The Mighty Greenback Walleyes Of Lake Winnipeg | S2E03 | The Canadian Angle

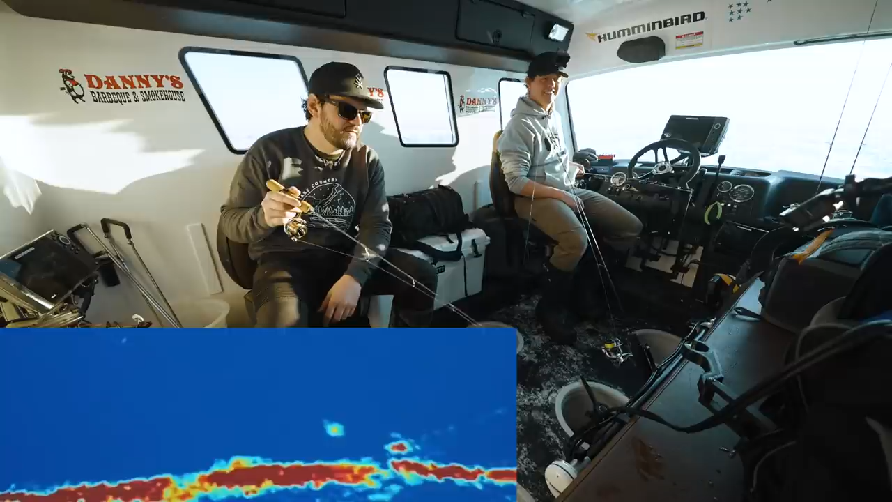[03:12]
Oh yeah, when they start turning upwards, they're engaging. Oh, yes. I have so much ice in my line. Less is more, Josh, less is more. Let him eat it. Yep, nice.
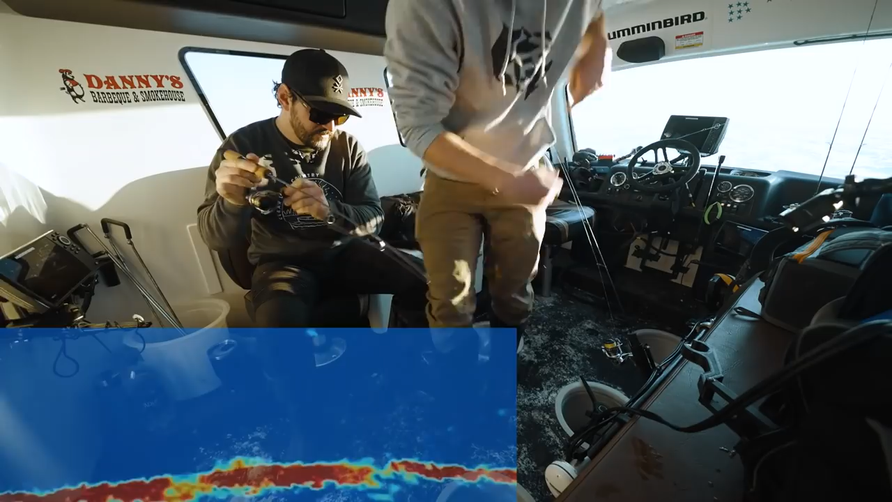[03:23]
They can sometimes come up the hole so fast. Just like that one. Josh is the hot hands.
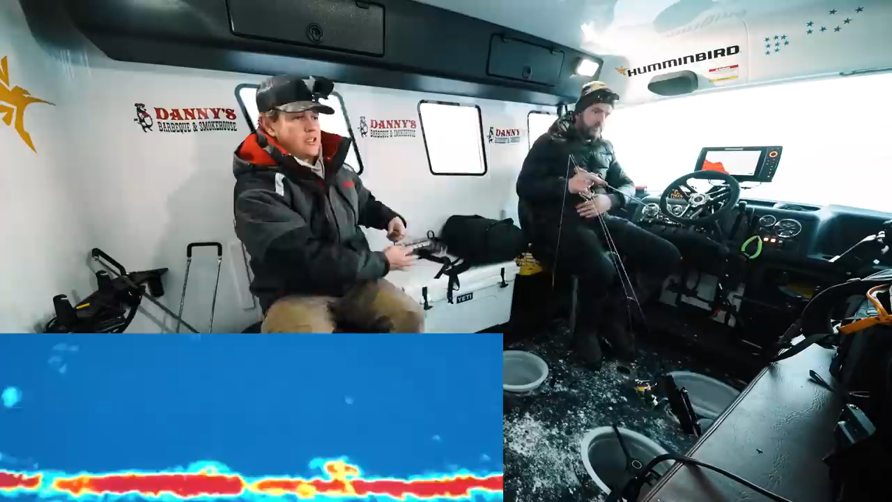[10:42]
Oh, yeah. Oh, wow. It looks big now. Yeah. Yep. Yep. Oh, my gosh. They're just nipping. They're barely grabbing it. Okay, now we got two. Look at this. We got some competition. One of these. I need to get one over here. Wow. Look at that. Oh, yeah. Oh, my goodness. Look at that thing go. Oh. There we go. Hammered him. Man, it looks so big.
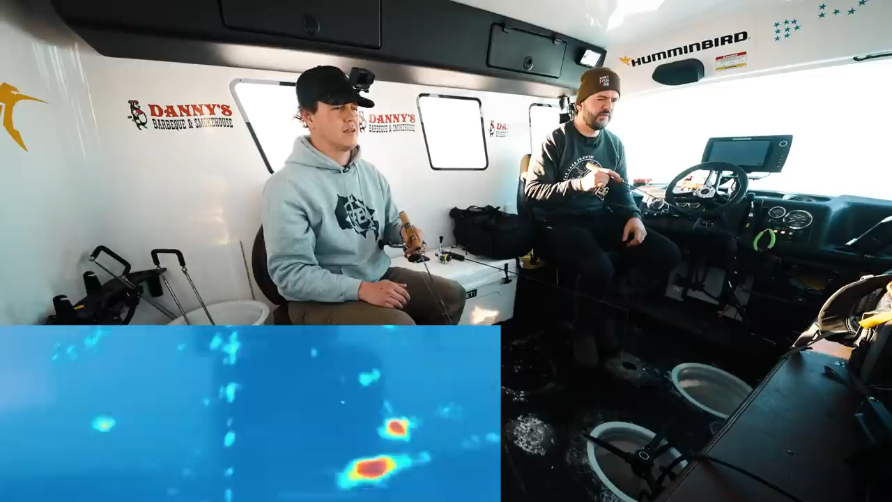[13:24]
Yeah, come on. He's turned up on it. Yes. Oh, there we go. That's a good one. That's the fish I just lost. Oh, nice.
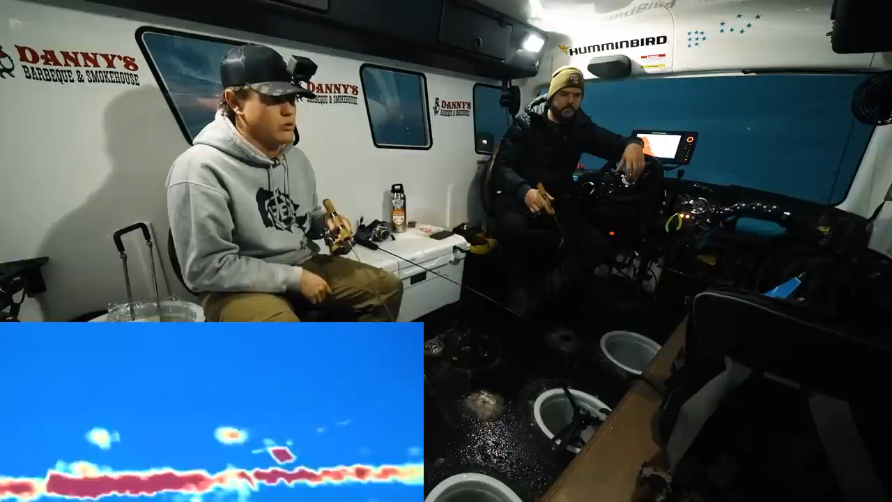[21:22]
There might be two or one really big one. Or just one really small one. Ooh. Okay. Oh. Okay. Oh okay. My gosh. Okay. That is okay. A walleye and a half, bro. Come on, please. Oh my goodness. Yes, yes. Is this the one? This is the one.